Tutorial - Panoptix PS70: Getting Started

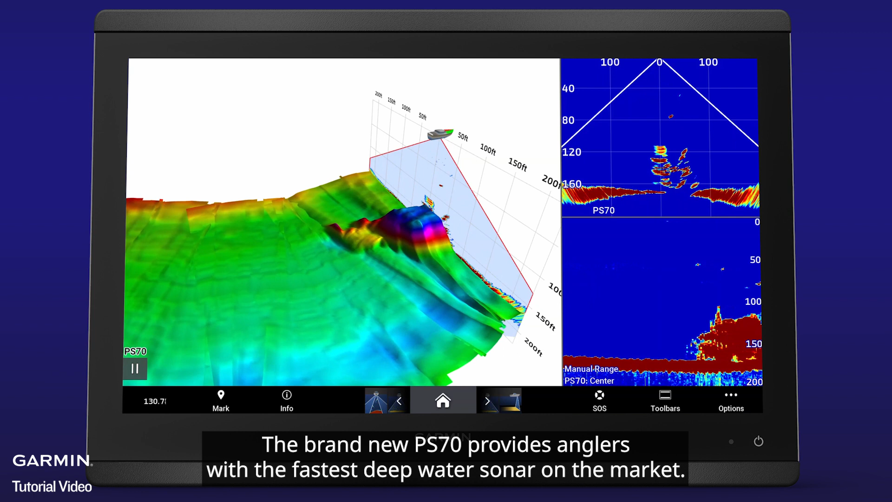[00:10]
The brand-new PS70 provides anglers with the fastest deepwater sonar on the market. The Rapid Return Sonar produced by this transducer sends multiple sonar pings, delivering live sonar at depths reaching 1,000 feet.
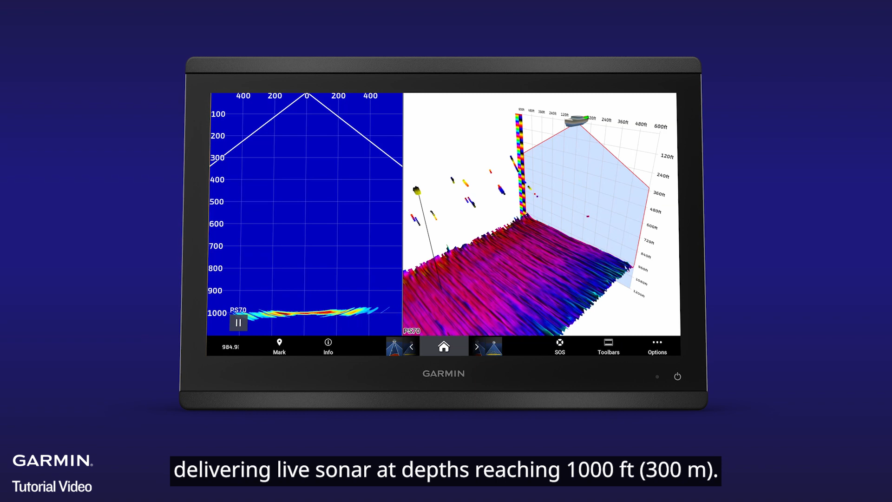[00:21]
This stainless steel through-hole transducer can either be pocket-mounted or flush-mounted, resulting in improved water flow and speed performance at over 30 knots.
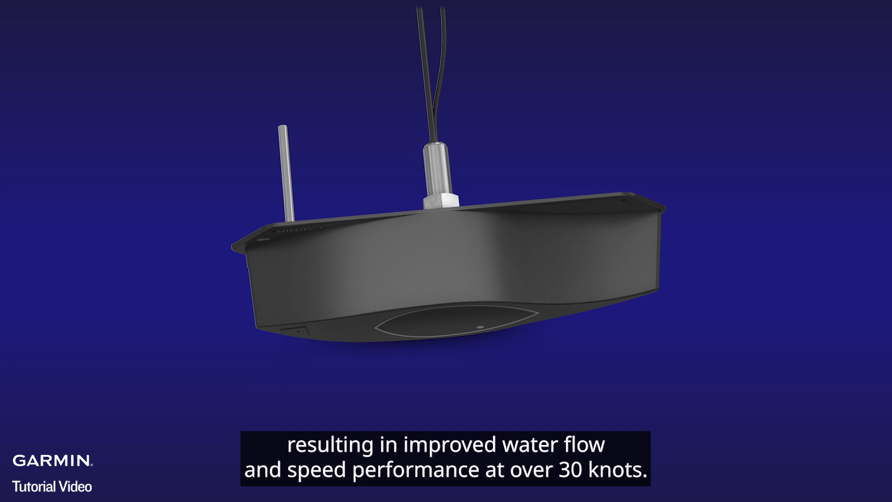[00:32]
The fairing block allows for installation on a wide variety of boats, accommodating dead-rise angles from 0 to 20 degrees.
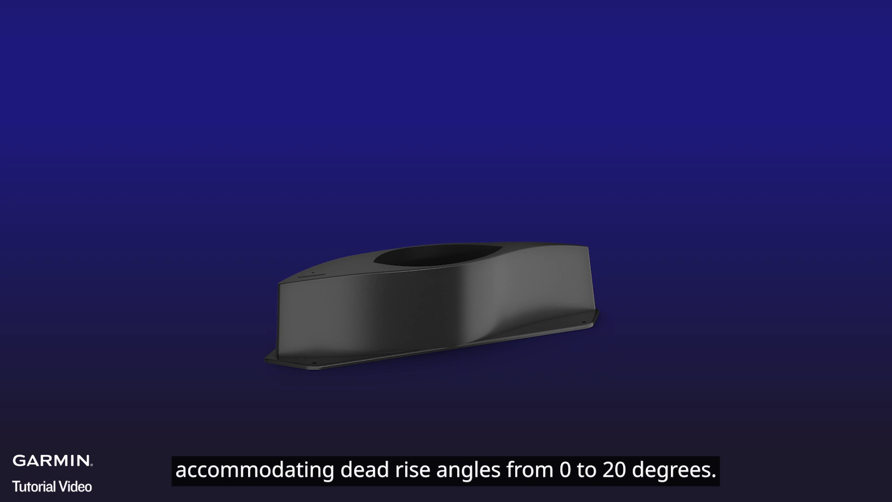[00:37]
Since the PS70 is a multi-beam phased array sonar system, it utilizes a high ping rate and smooth refresh rate to see
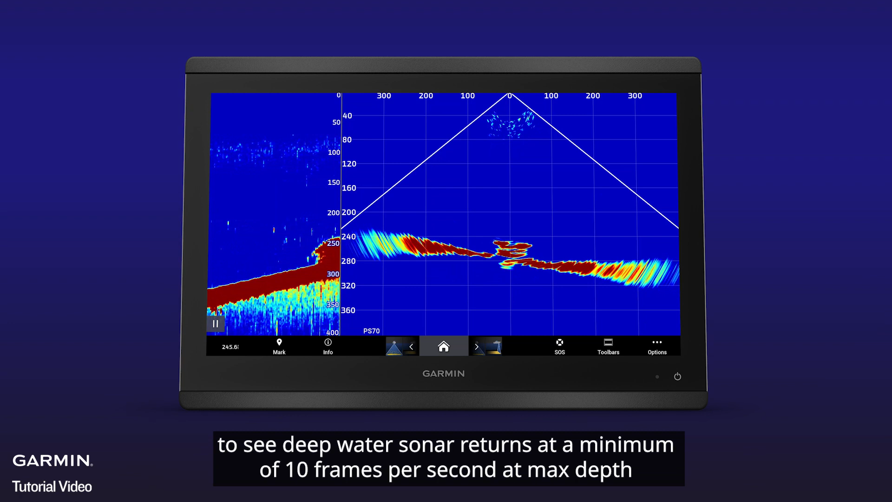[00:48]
deepwater sonar returns at a minimum of 10 frames per second at max depth on
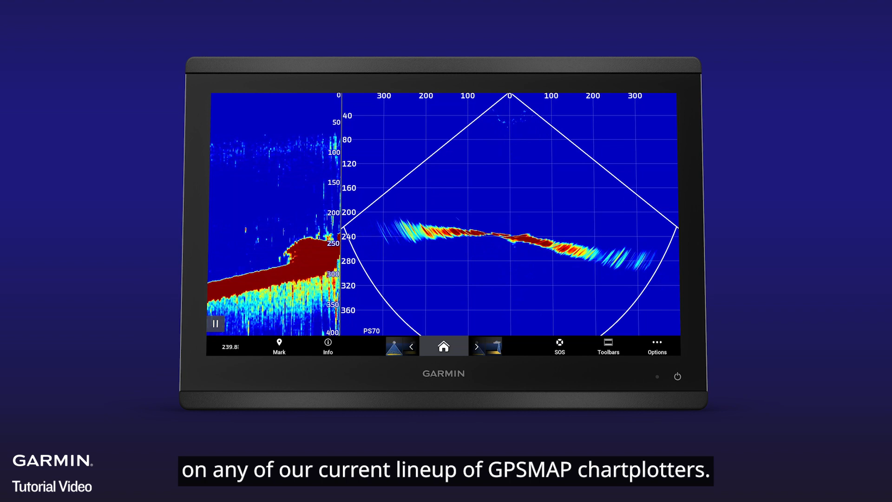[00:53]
any of our current lineup of GPS map chart blockers.
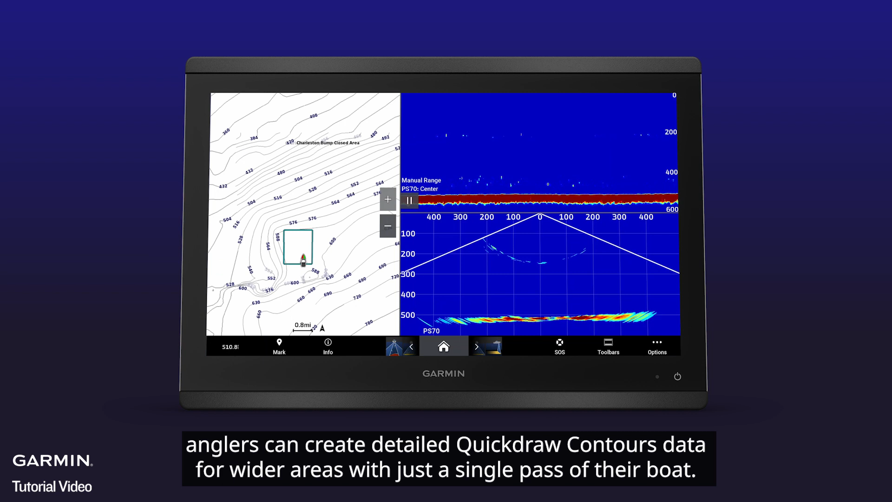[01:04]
anglers can create detailed quickdrawal contour data for wider areas with just a single pass of their boat. Let me put that into perspective. With a cone angle of 120 degrees by 8 degrees in just over 300 feet of water,
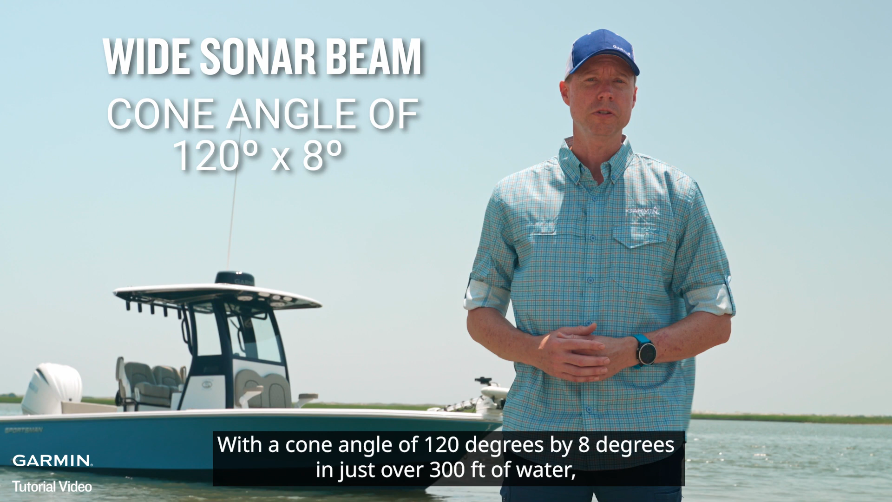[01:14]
we're able to see bottom contact from almost 400 feet in both directions,
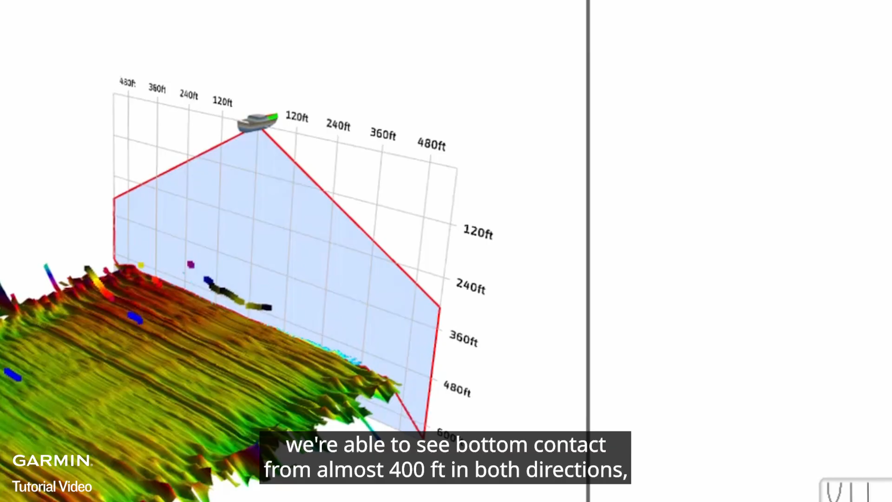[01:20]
allowing you to quickly and effectively create detailed mapping right from your helm.
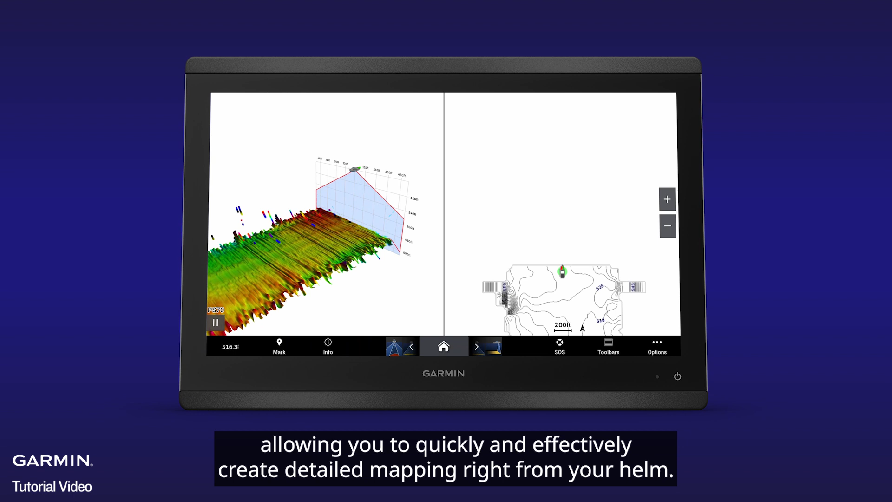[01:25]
Given the amount of water you can cover with this transducer,
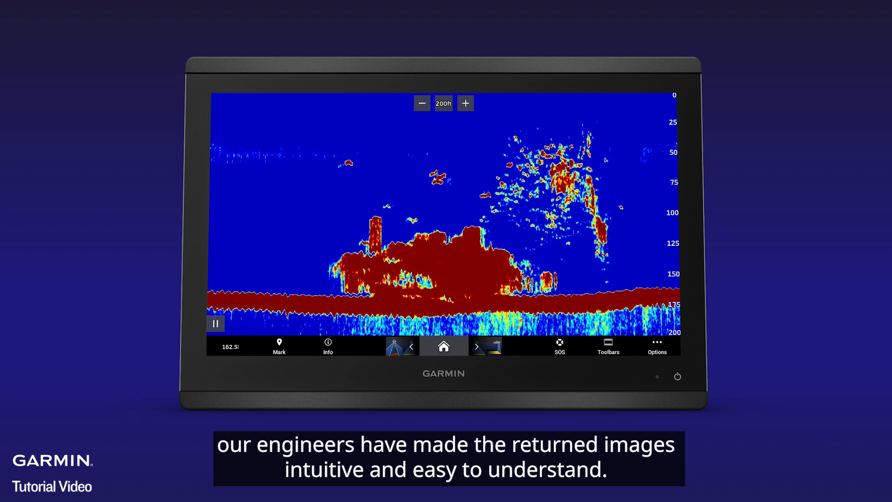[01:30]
our engineers have made the returned images intuitive and easy to understand. With four different viewing modes, you can reduce the time spent looking for bait and fish so you can spend more time catching them.
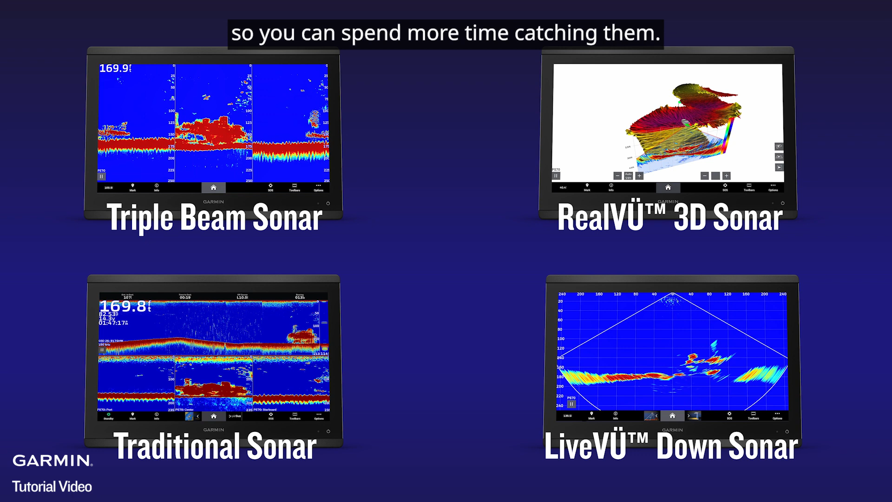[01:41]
First, let's discuss live view down. This sonar mode gives you a great picture of what's going on underneath your boat.
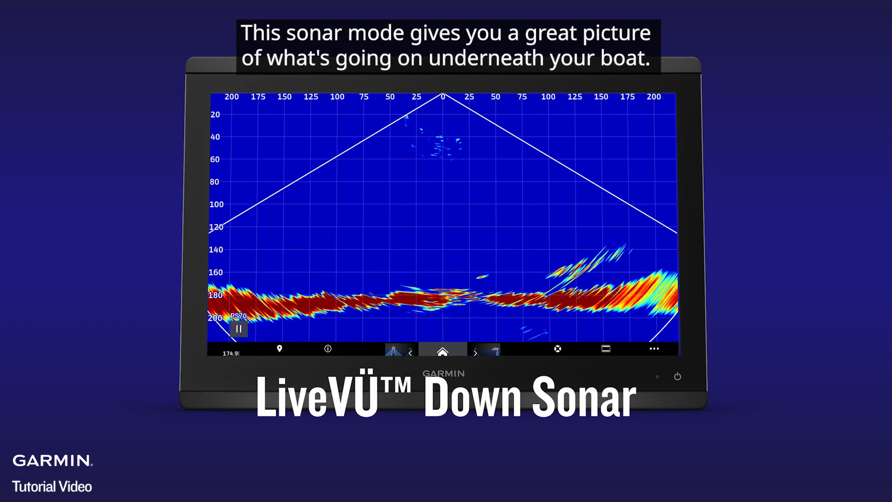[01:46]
With Garmin Rapid Return, you'll be able to see small bait fish and target game fish in real time.
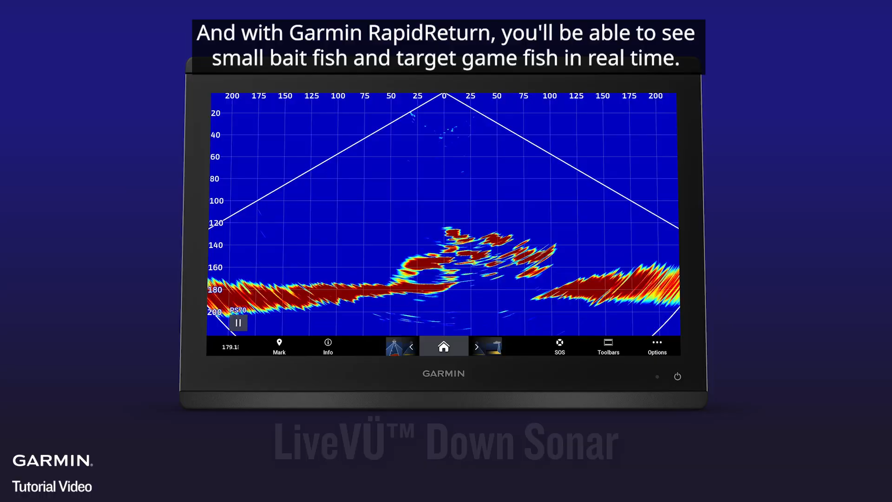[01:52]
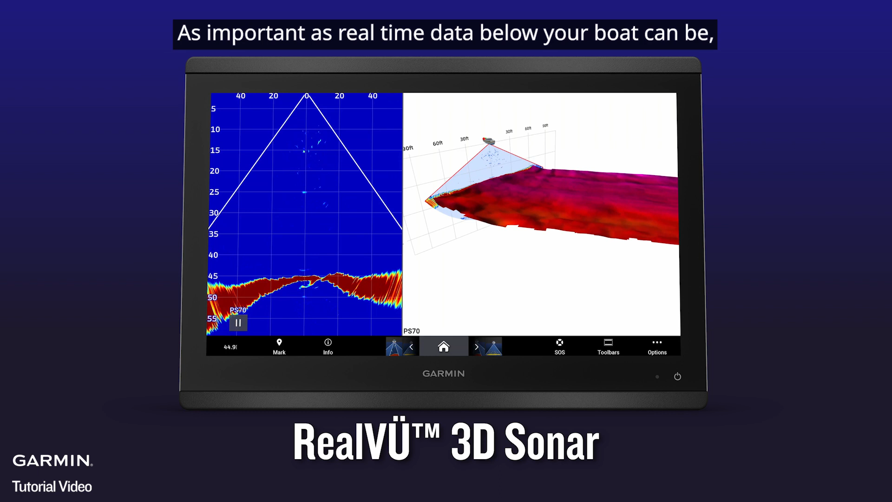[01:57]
As important as real-time data below your boat can be, it's equally important to have easy to interpret historical data as well.
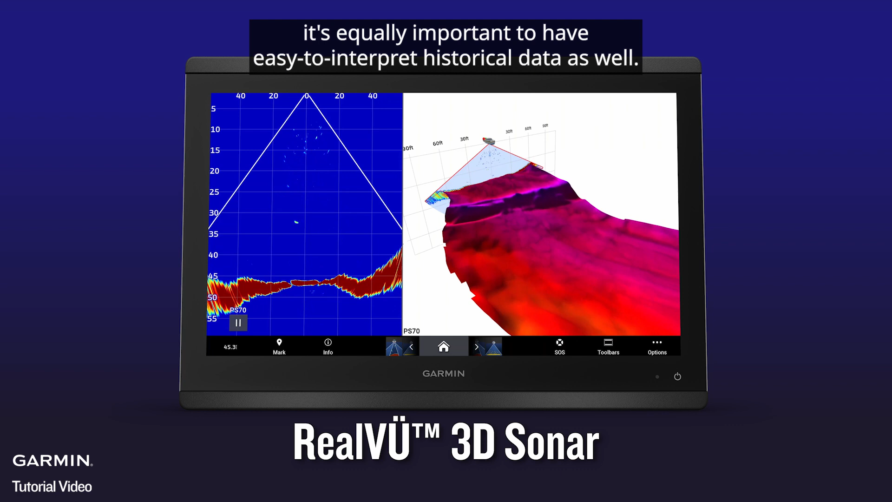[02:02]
RealView 3D provides just that to boaters with a new feature called True Motion. While RealView 3D has been doing an excellent job of providing historical
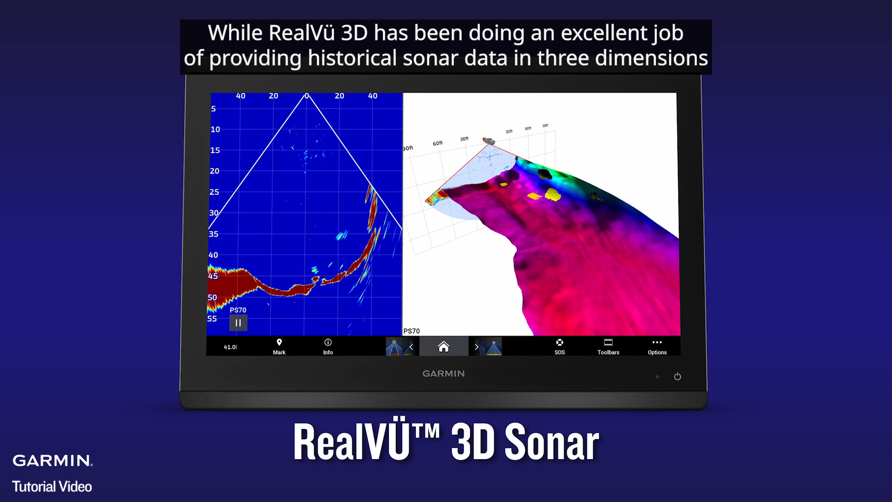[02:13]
sonar data in three dimensions for previous generations of multi-beam live sonar transducers, the PS70 uses coarse overground data to accurately map the historical
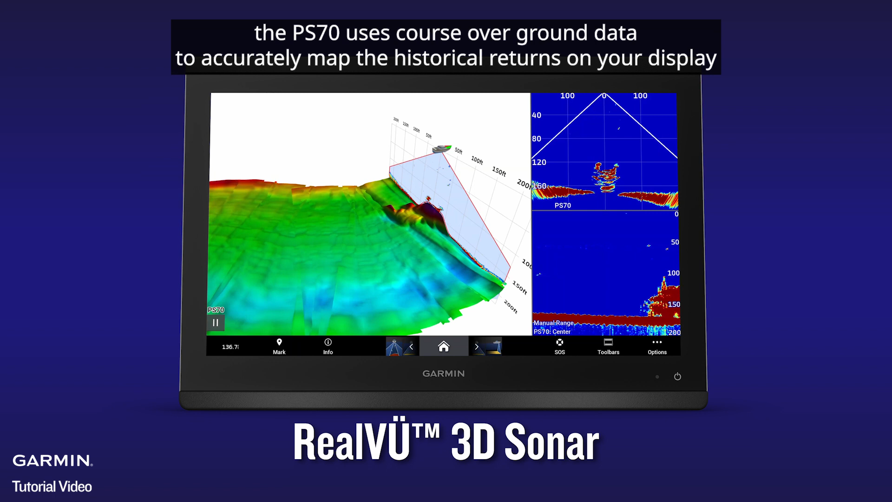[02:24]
returns on your display that we refer to as True Motion.
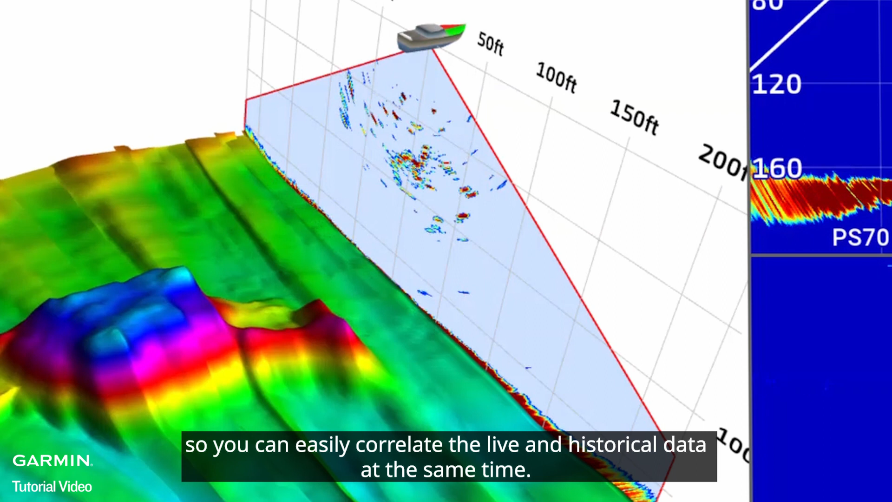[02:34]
But let's not forget about how well traditional sonar
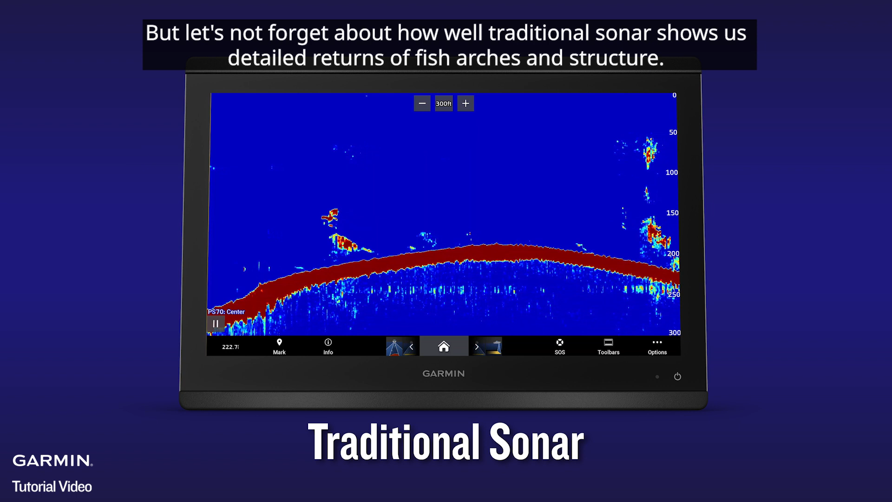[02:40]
shows us detailed returns of fish arches and structure.